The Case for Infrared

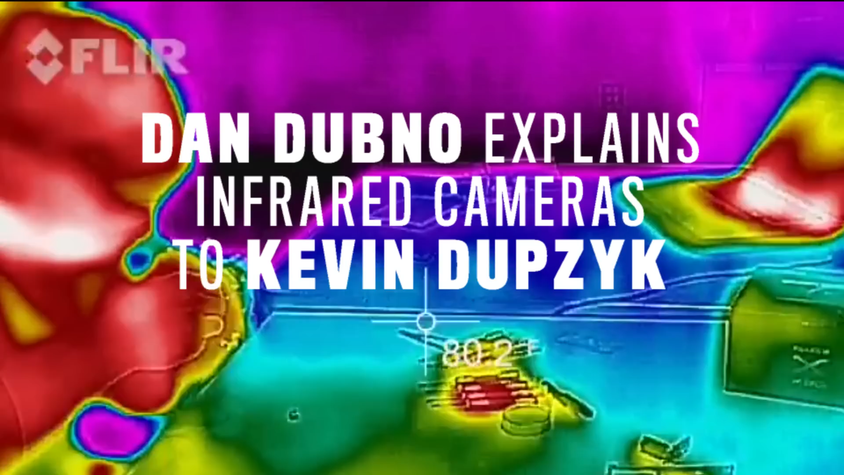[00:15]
so let me just show you how it works there's these
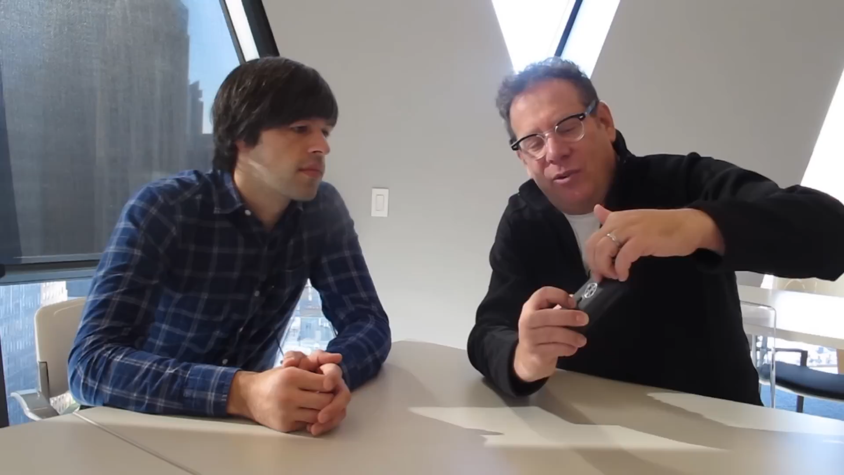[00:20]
two cameras one is a regular visual video camera and the
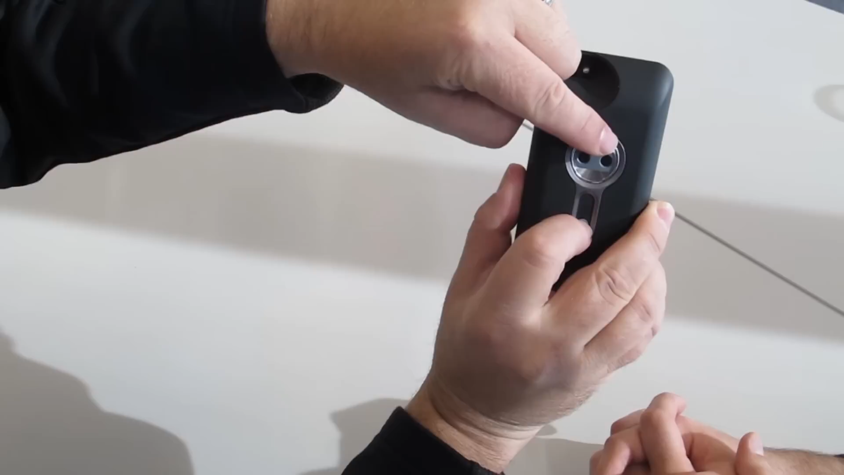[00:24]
other one is a infrared camera and I'm going to take your
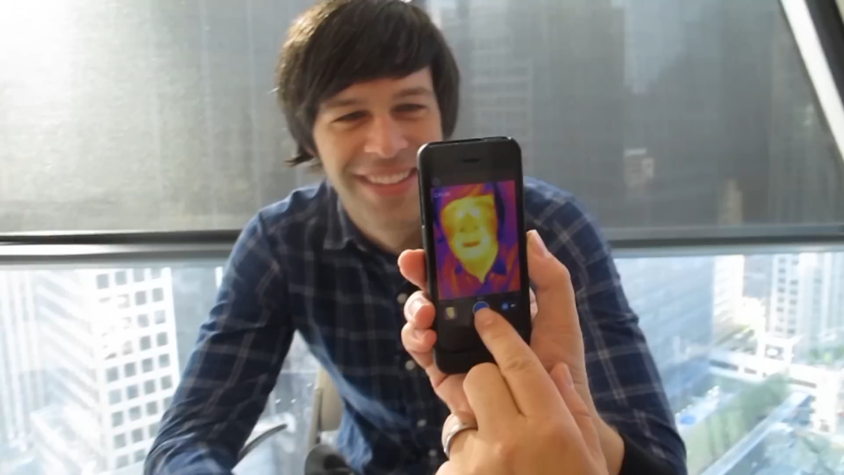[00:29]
picture here and as you can see the picture so
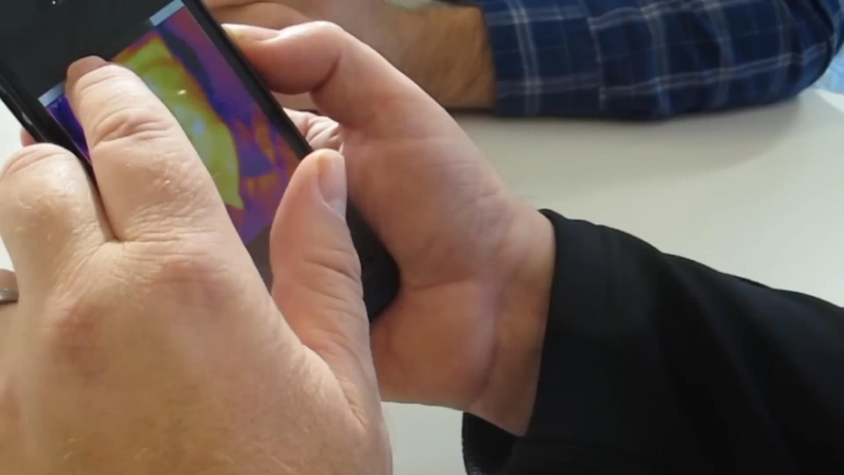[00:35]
what we're looking at is your heat the heat that's emanating from your face and it's also synthesizing the regular
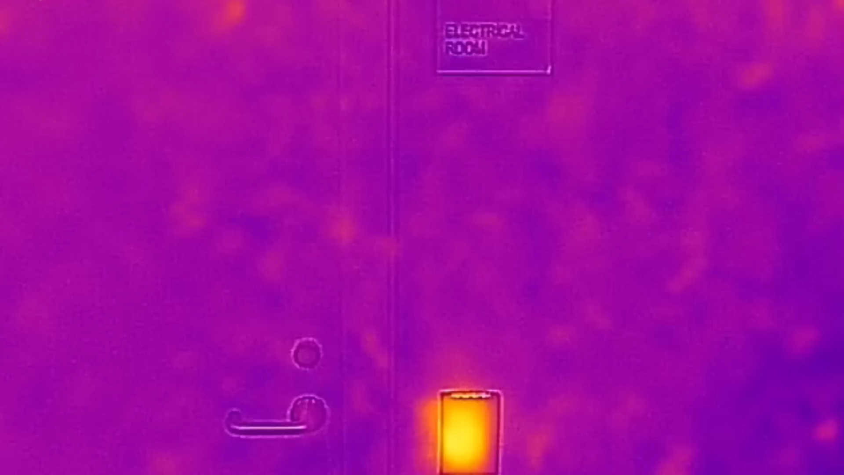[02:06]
you know for builders for contractors it's a
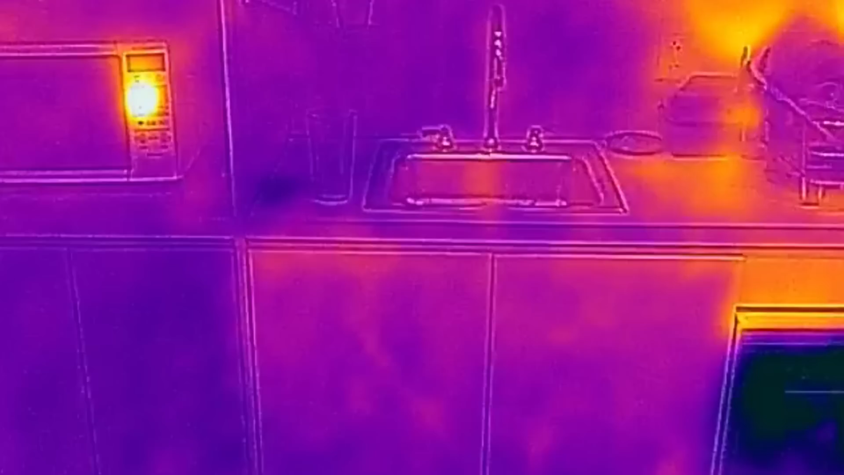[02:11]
very important new way of seeing things because you want to know heat differentials
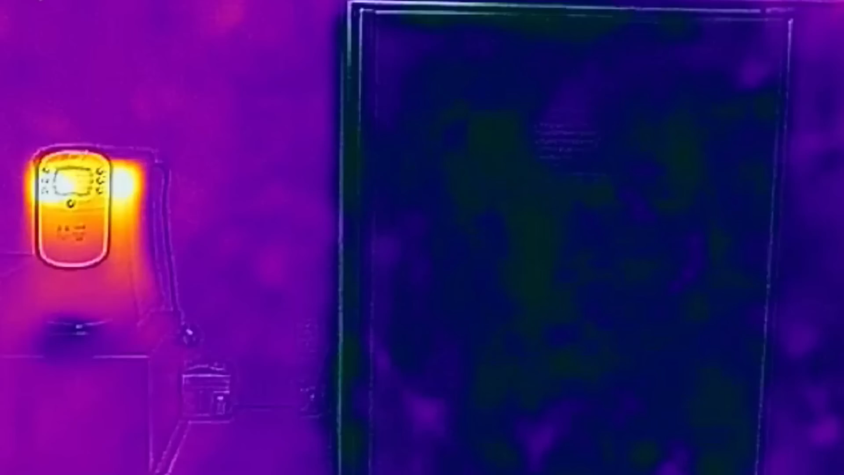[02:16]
and you can see hot wires if wires are hot or if there's a short circuit or something like that or studs in the wall it's a very clever idea